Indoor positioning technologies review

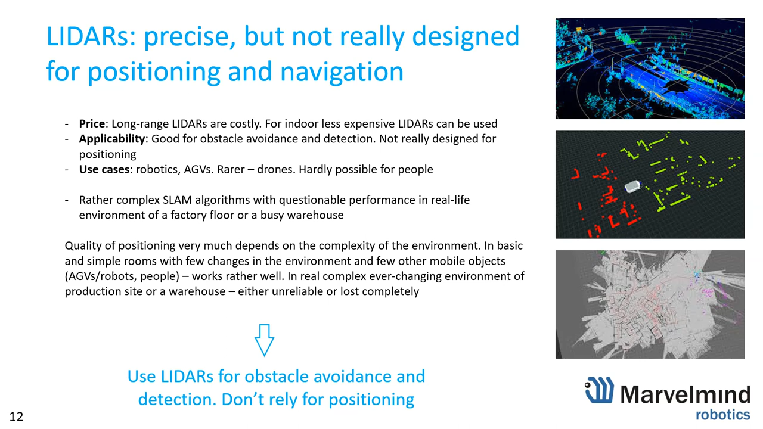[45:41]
Let's Say Visual Or With Optical They Are Great They Are Good But Again They Matter Of Complexity And Price And All Those Kind Of Things LiDars Are Great For Obstacle Avoiders And Detection Not So Great For Positioning